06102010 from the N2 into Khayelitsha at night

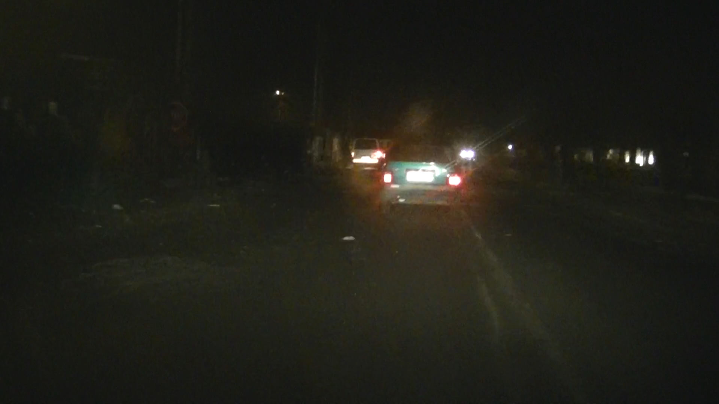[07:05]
Alles in Ordnung, Anke. Okay. Nein, ich lach gar nicht. Der fährt deswegen so langsam, weil er nicht gerne Kinder überfahren möchte. Das sieht aber wüst hier aus. Was ist denn hier passiert? Ich mach dann doch mal. Mach ruhig mal zu. Weil hier scheint ja irgendwie was los heute Abend zu sein.
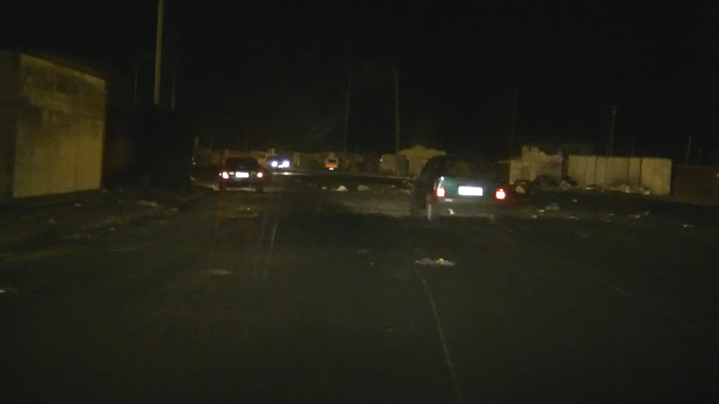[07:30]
Das ist eher ungewöhnlich. Müllabfuhr ist noch nicht gekommen, aber war etwas sauer, die Leute.
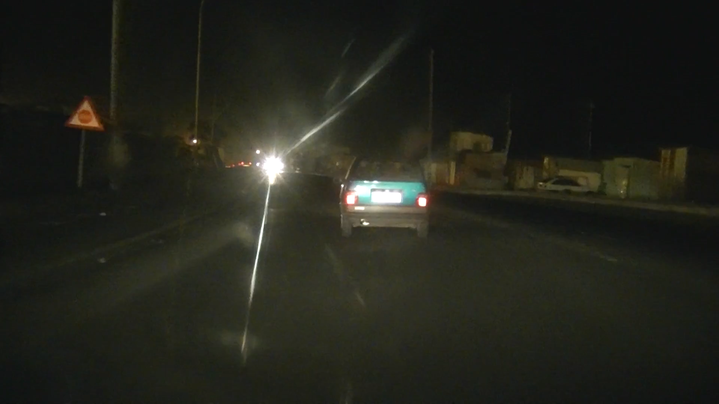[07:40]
früh wieder weg. Er muss aufpassen, weil ständig Leute über die Straße laufen. Ne?
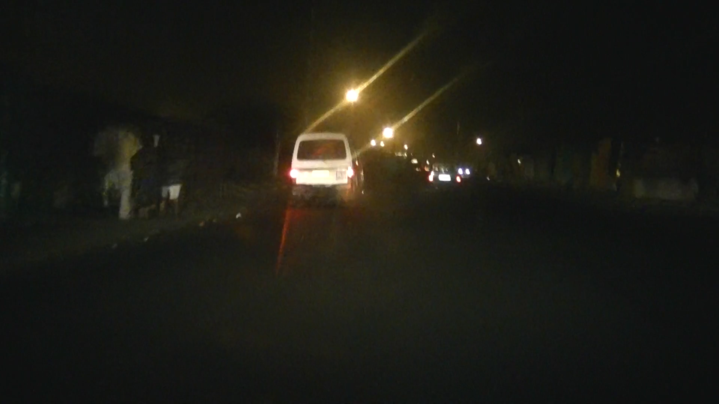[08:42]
Was ist hier heute gewesen? Das sieht hier ja aus wie am Schweinestall. Pauli hat gespielt. Ja, die Ahnung habe ich auch.